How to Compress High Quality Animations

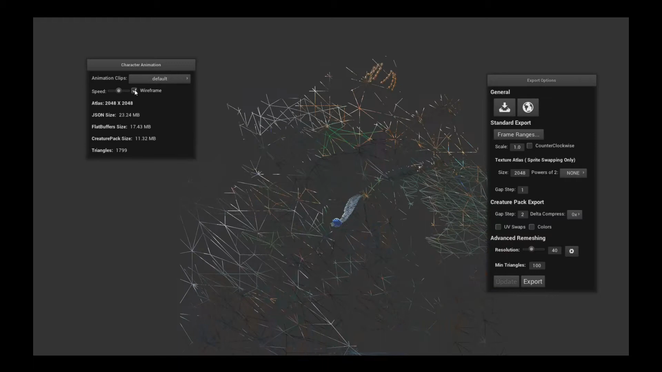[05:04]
So you can see that the mesh is a lot sparser now. So that's the first thing you can do, but, you know, it's still kind of a large size. So what do we do next?